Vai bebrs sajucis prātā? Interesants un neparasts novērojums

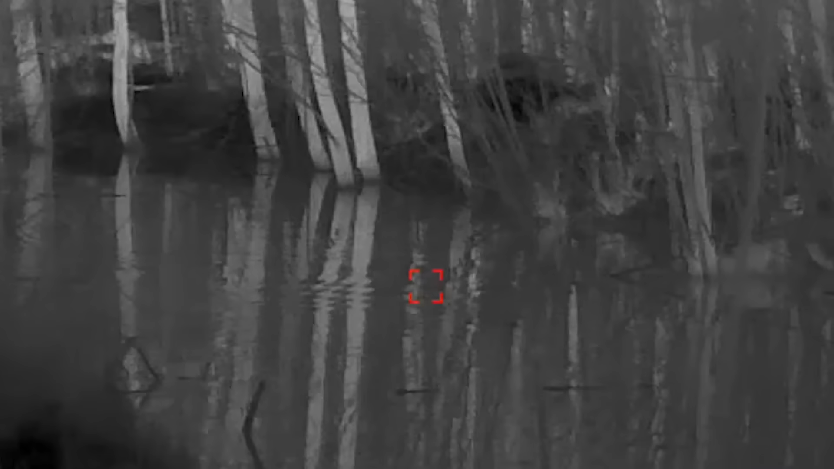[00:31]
un ir dzīvnieks, un viņš kustās, un tā kā uz priekšu,